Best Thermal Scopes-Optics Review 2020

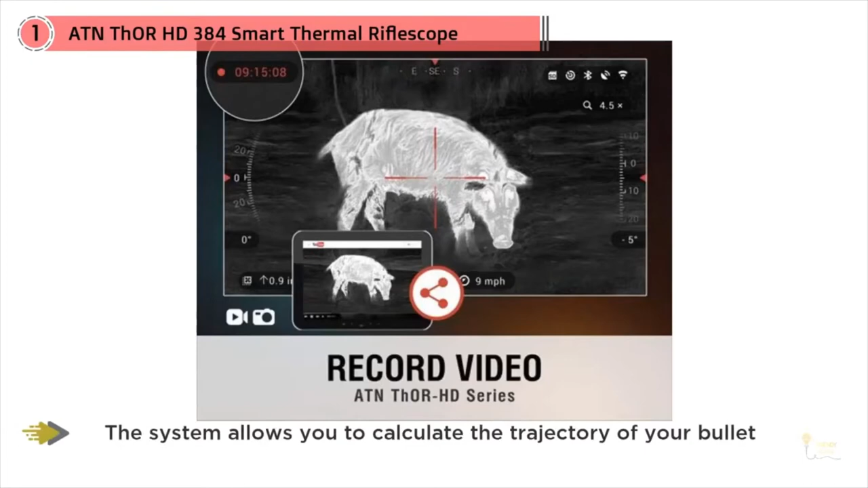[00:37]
If you want to save a fair amount of cash and still get a solid, usable optic, this version may be exactly what you're looking for.
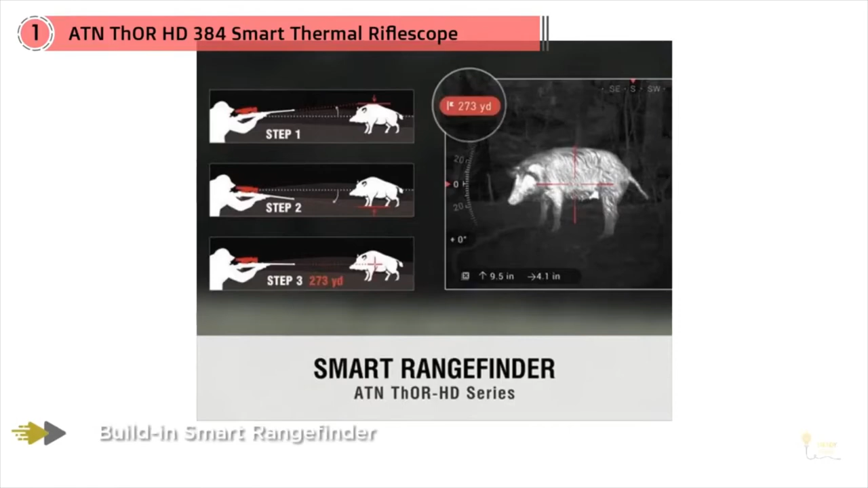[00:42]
The resolution on this optic is about half of the 640 model, but the zoom is about half.
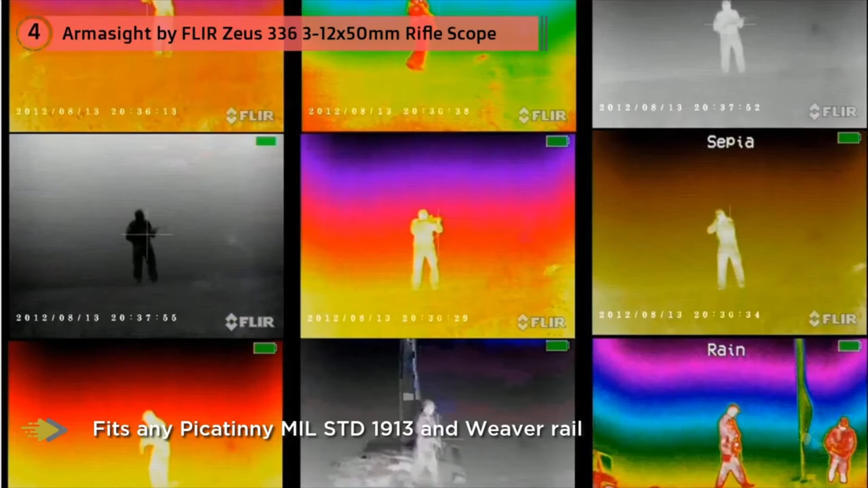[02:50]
The scope uses microbolometer core, which is used for most of the tactical rifle scopes and works well for SWAT, border patrol officers, force protection, and special operations forces.
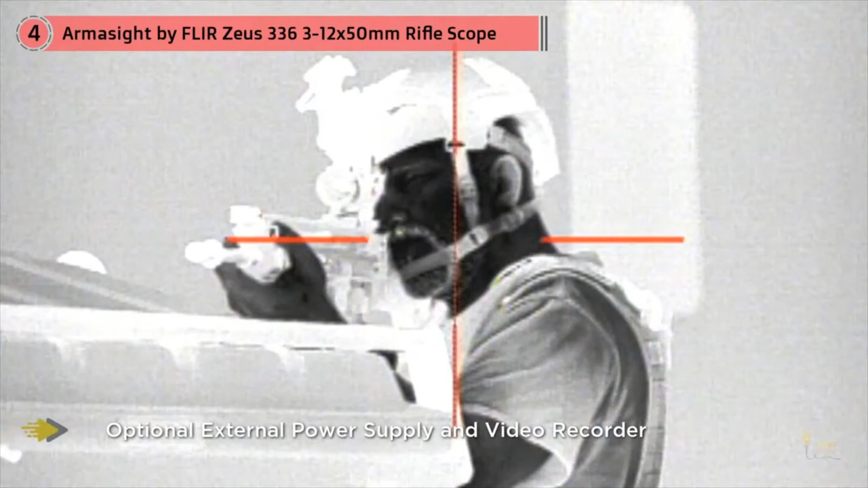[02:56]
No matter the type of atmosphere you're at, the scope cuts through fog, dust, haze, smoke, and other hindrances with ease to give you a clearer look at the target.